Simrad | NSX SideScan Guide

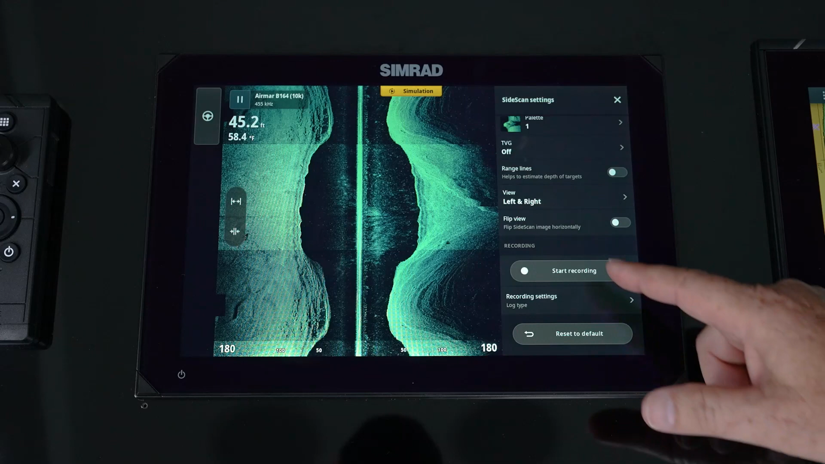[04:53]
On screen: depth 45.2 ft, water 58.4°F
We also go into our recording types and we have SL2 or SL3. For side and down scan, leave it on SL3. That will record all those data types.
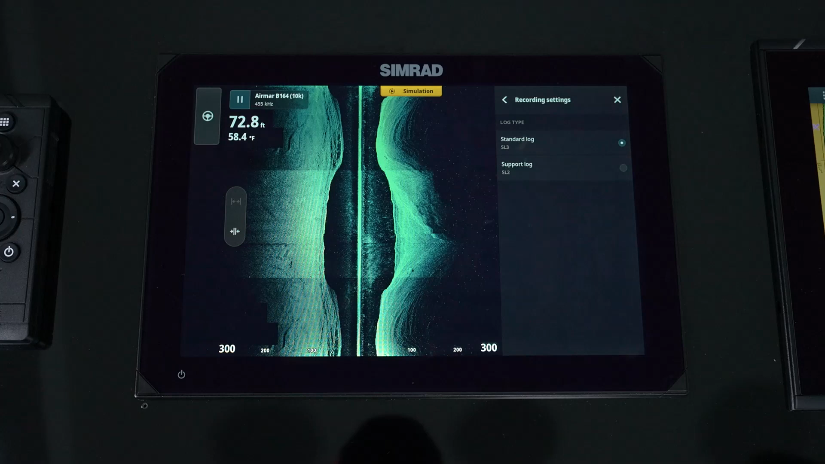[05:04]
On screen: depth 72.8 ft, water 58.4°F
Echo, side, down scan, all of that gets recorded on that file so that you can replay it.
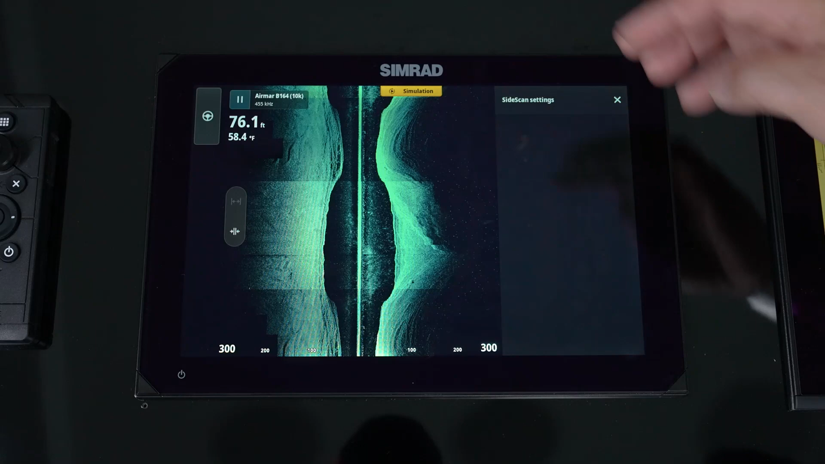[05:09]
On screen: depth 76.1 ft, water 58.4°F
What's the benefit of a replay file? Well, we're using it here, right?
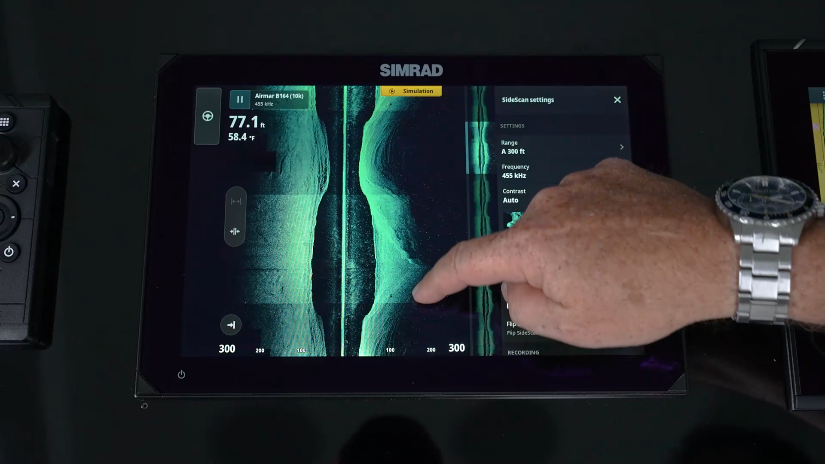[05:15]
On screen: depth 77.1 ft, water 58.4°F
I now have the ability to go over an area and I may not have had the time on the boat to find certain spots, add waypoints, do stuff like that.
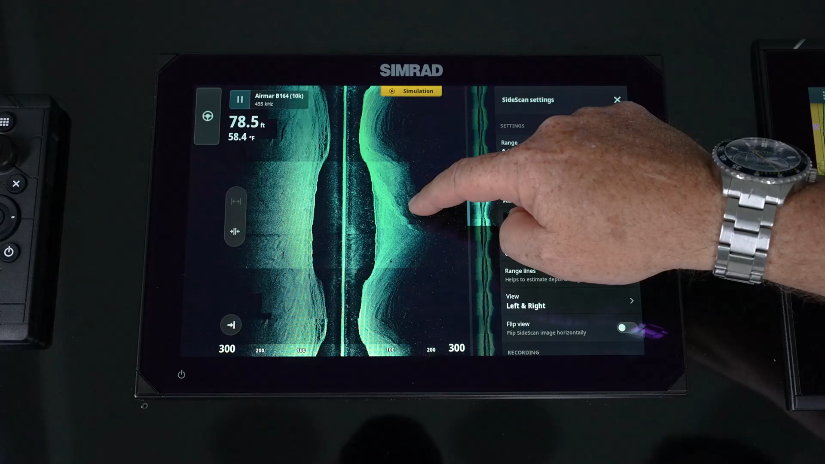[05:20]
On screen: depth 78.5 ft, water 58.4°F
But I can replay this file, go in, simply tap an area where that cursor's at, add that waypoint, give me that information right there.
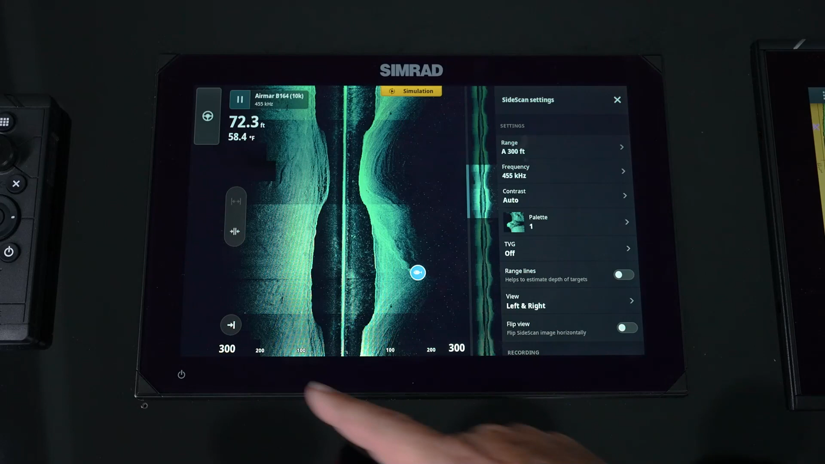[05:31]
On screen: depth 72.3 ft, water 58.4°F
And again, anytime I'm done, hit the icon to get me back to live data. And then the last thing is if we need to return to defaults, it's always there for your access.